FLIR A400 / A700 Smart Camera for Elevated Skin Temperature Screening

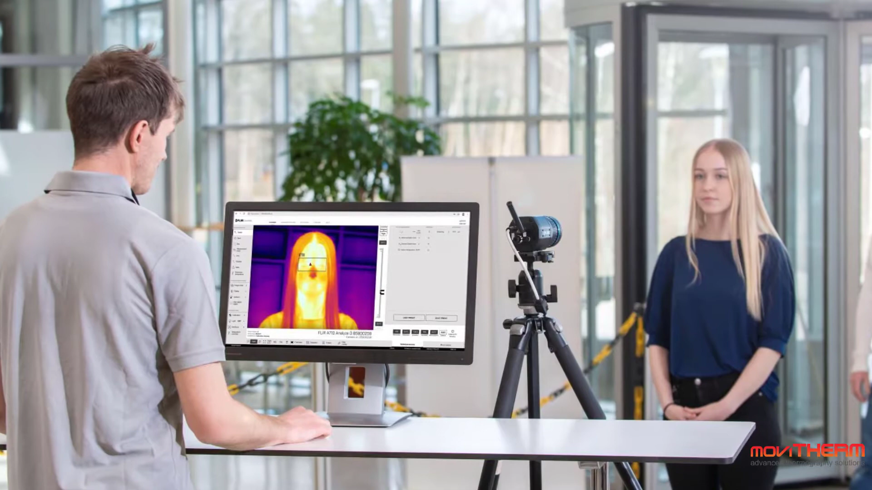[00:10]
EST Screening can be a useful frontline tool for isolating elevated skin temperatures and helping to identify individuals who may require further evaluation.
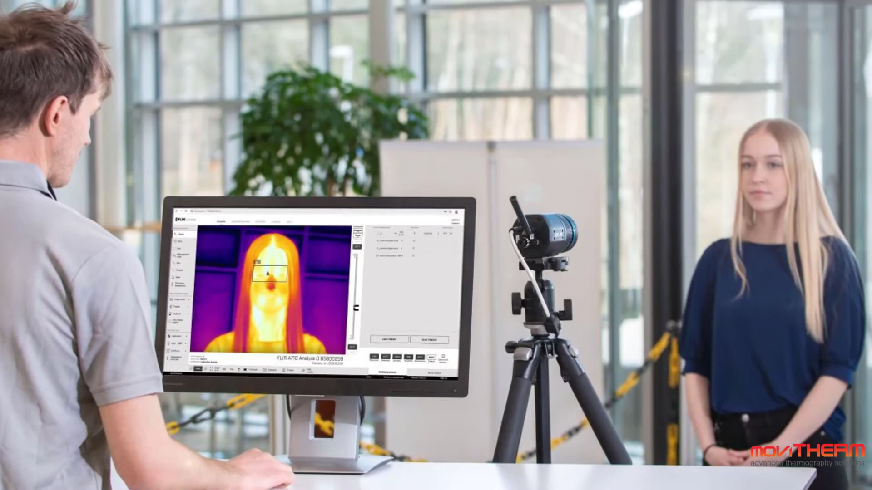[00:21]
When enabled and correctly configured, EST Screening Mode compares the skin temperature of a test subject against a sampled average collected from 10 reference measurements.